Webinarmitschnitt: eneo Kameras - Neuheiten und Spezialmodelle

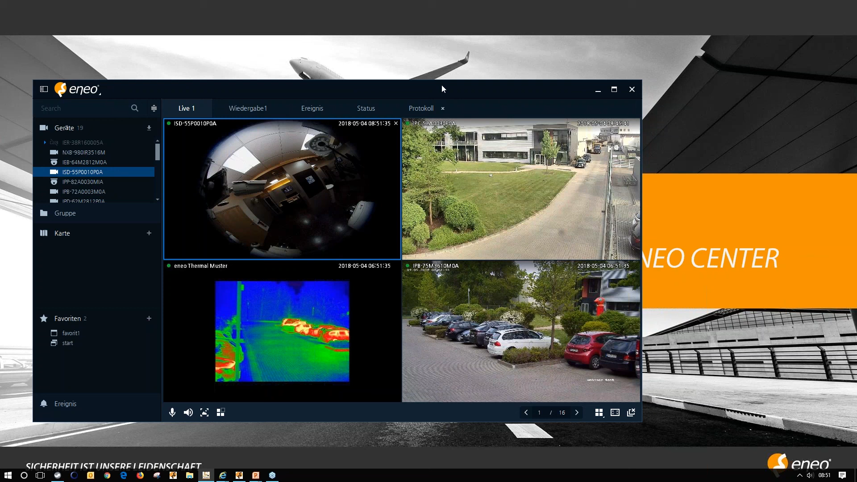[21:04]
Wer die AIRAS von uns kennt, der kommt hier mit der Bedienung wahrscheinlich relativ leicht klar. Also wir haben hier auch wieder Drag & Drop. Und über die rechte Maustaste kommen wir hier bei der Kamera auf die Fisheye-Filter. Wir haben einmal die Möglichkeit, vier verschiedene auszuwählen. Wir haben als erstes Panomorph-Decke.
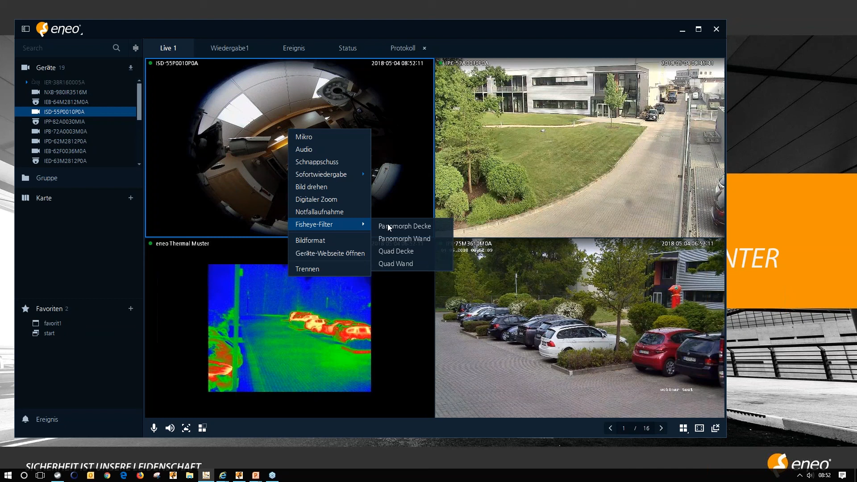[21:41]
Das heißt, hier haben wir 280-Grad-Ansichten. Das ist nochmal ein bisschen größer. Also hier sieht man, man hat 280-Grad-Ansichten der Kamera. Gut, hier bei uns im Raum ist es jetzt relativ dunkel, wo die Kamera hängt.
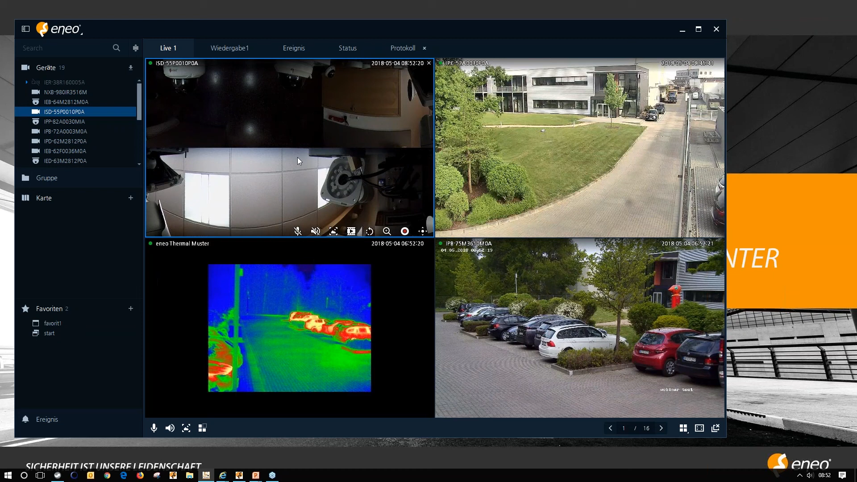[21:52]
Ich hoffe, das ist dann gleich bei den nächsten Ansichten ein bisschen besser. Das gibt es einmal für die Decke, aber auch für die Wand.
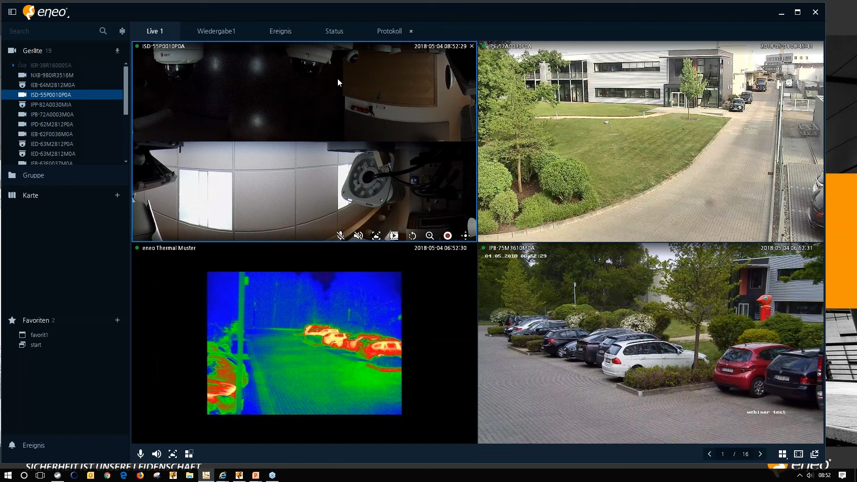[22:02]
Und wenn man EP-DZ verwenden will, dann muss man die Quads verwenden. Ich zeige erstmal kurz die Decke, aber die Kamera hängt hier gerade an der Wand. Deshalb gehen wir auch dann direkt zum Quad-Bild der Wand. Und hier haben wir jetzt sozusagen vier Bilder, die wir vom EP-DZ her, ja wie EP-DZ-Dome verwenden können. Man kann mit dem Mausrad rein scrollen und kann mit einem Klick im Raum wandern.